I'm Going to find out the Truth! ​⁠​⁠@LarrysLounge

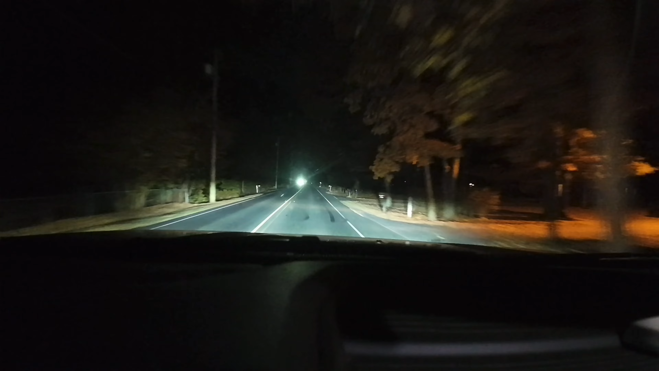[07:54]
uh is it nope not that one uh where's it at bob it's coming up we gotta go to gps down to there's the second road and there's the cat's eyes road and what the cat's eye yeah the reflectors the cat's eyes ah found it i don't even know why i'm helping you come here why was i helping you with directions stop yelling bob dude you got ah you're gonna yell again i just did